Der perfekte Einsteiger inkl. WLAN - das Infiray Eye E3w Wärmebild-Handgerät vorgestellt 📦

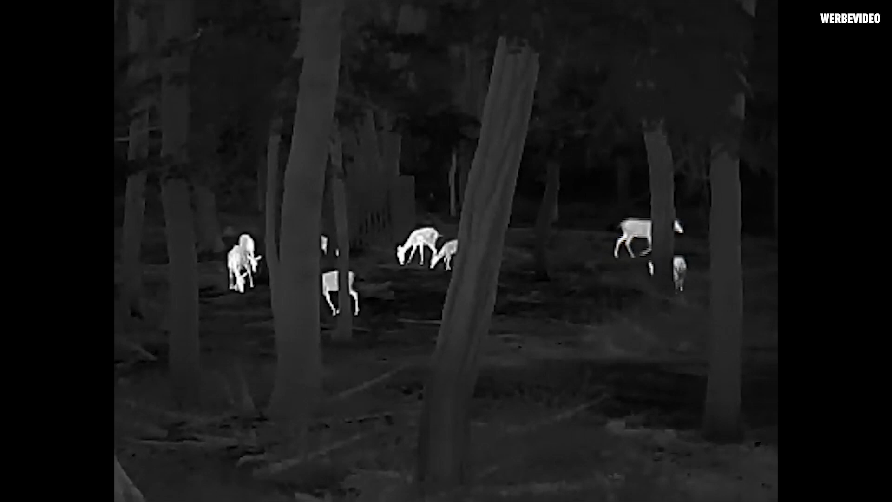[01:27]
Das Gerät hat WLAN drin, das ist der große Unterschied zu dem Vorgänger, zu dem E3N. Ich kann hier halt Videos aufnehmen, diese speichern und so weiter.
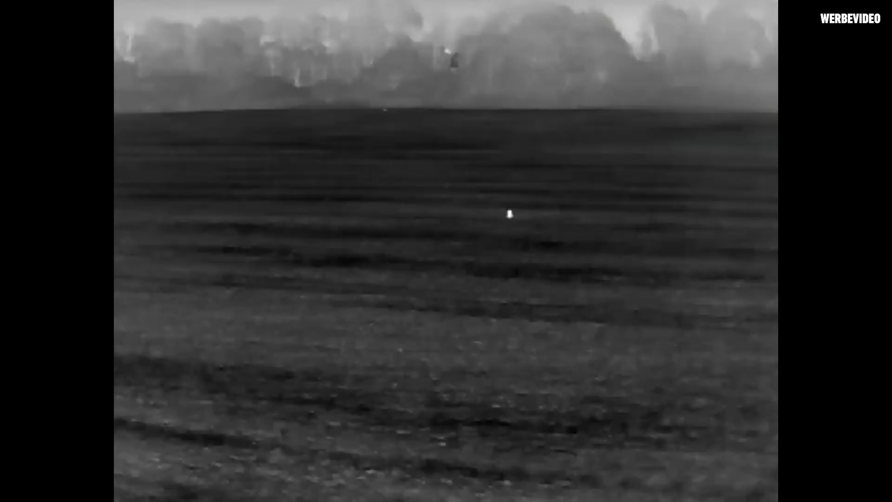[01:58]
Wir waren draußen und haben damit gefilmt.
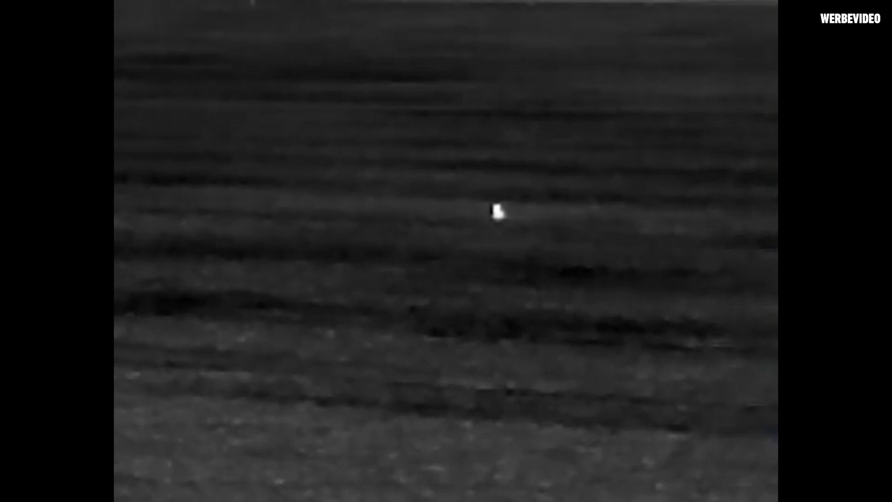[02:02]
Ihr seht im Video unterhalb ein Hasen, der sitzt auf 80 Meter.
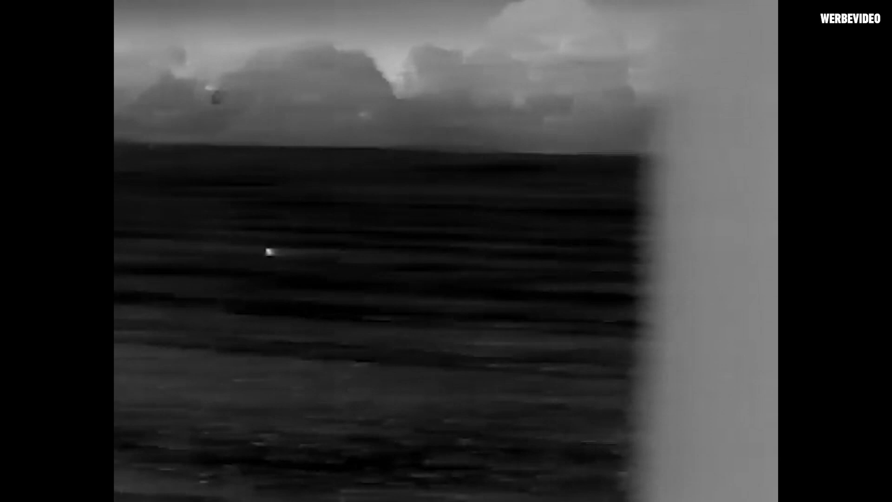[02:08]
Und ein bisschen weiter, schräg oben, der sitzt auf 180 Meter. Also man kann schon erkennen, dass es Hasen sind.
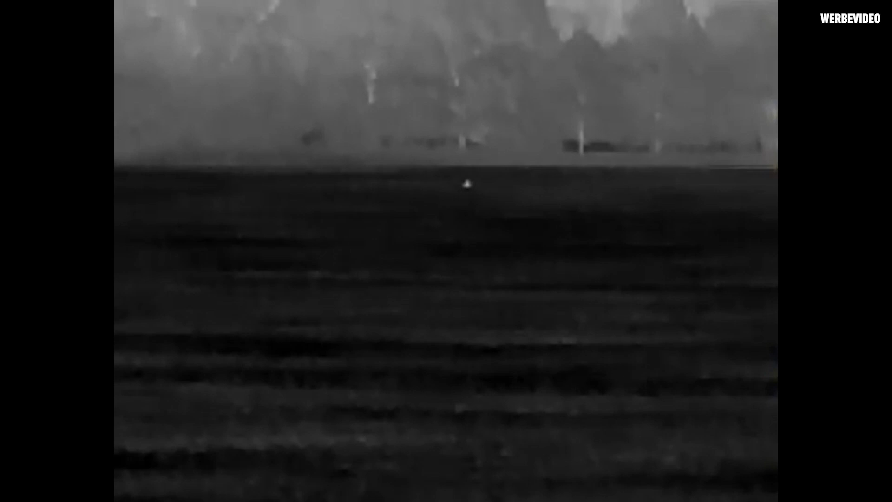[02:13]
Natürlich hatte ich gehofft, dass irgendwann Sauen kommen, aber die kamen leider nicht.
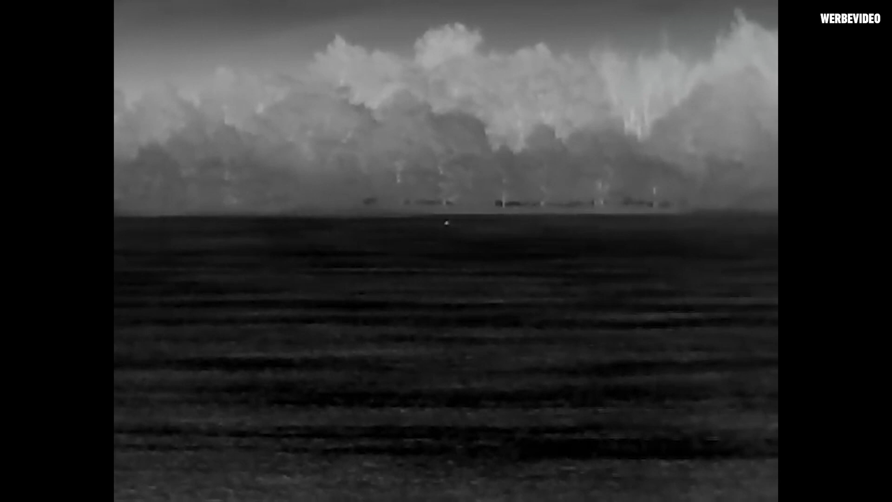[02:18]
Und ihr seht jetzt hier rechts im Bild zwei Stücken Rehwild. Die kamen so, ich sage mal, circa auf 90 Meter.
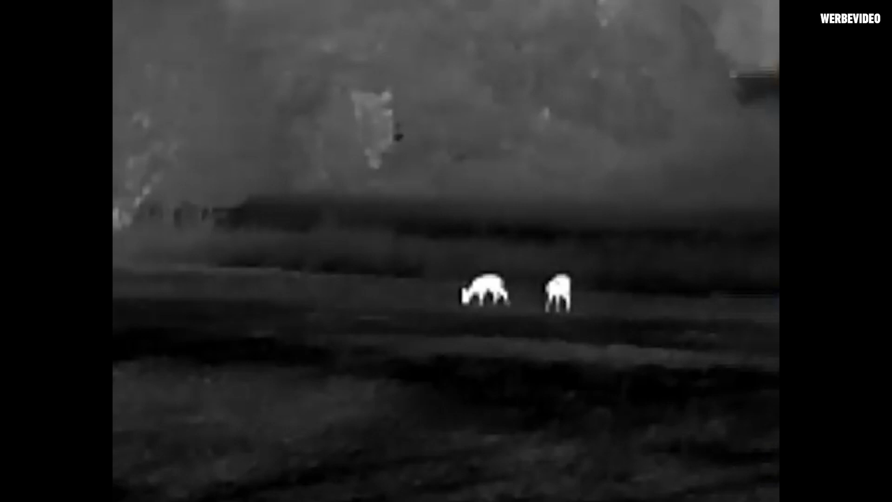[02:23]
Ich hatte das auch nochmal nachgemessen mit einem anderen Gerät mit einem Entfernungsmesser. Die waren auf 90 Meter, kamen dann noch ein Stück dichter ran.
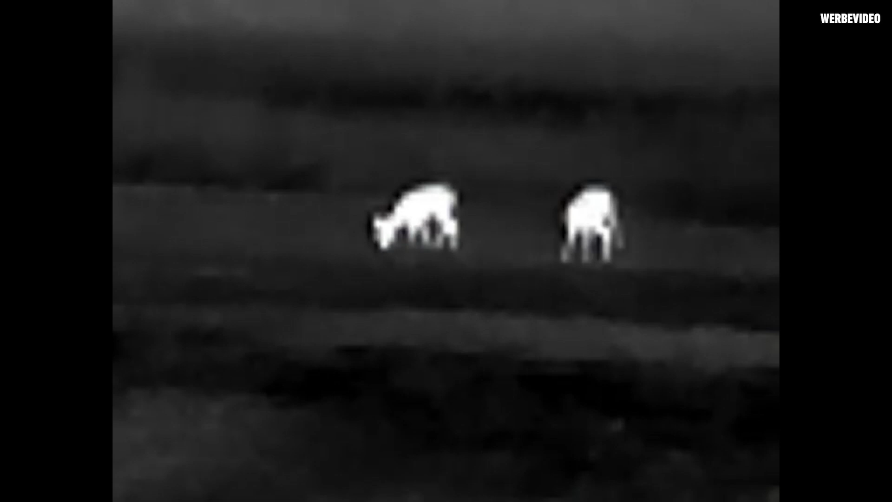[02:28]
Und ihr seht da doch schon eine sehr gute Qualität von dem Gerät.
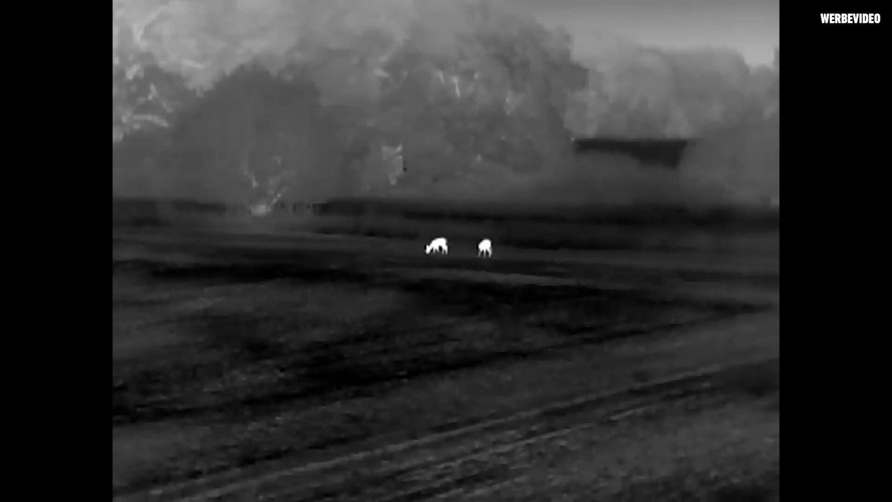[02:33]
Wir wiegen das Gerät natürlich nochmal nach. Wie bei allen Geräten schon, wollen wir uns da nicht auf die Herstellerangaben verlassen.